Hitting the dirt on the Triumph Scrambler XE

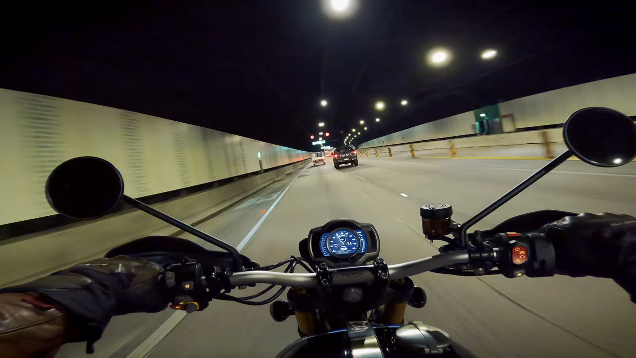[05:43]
Depending on the theme that you have it set in, it can also be very difficult to read, and if the sun is behind you, it can pretty much be impossible to see.